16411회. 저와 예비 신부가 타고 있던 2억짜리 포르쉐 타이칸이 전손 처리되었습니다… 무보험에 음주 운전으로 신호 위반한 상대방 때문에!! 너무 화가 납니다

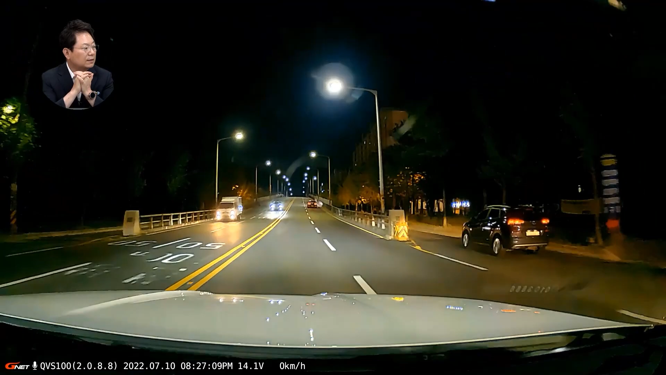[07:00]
맞은편에서 오는 차는 안 찍혀요. 그런데 같은 방향으로 가는 차는 그런데 가까이 있으면